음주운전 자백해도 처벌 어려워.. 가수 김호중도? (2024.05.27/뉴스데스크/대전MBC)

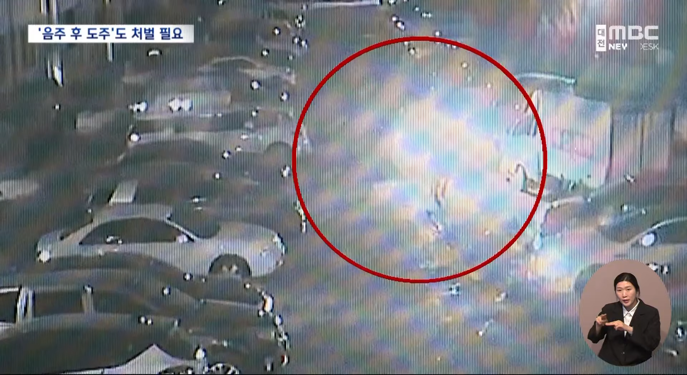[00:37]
사고 직후 50대 여성 운전자와 동승자는 차에서 내려 주변을 살피는가 싶더니 그대로 달아납니다. 쿵쿵!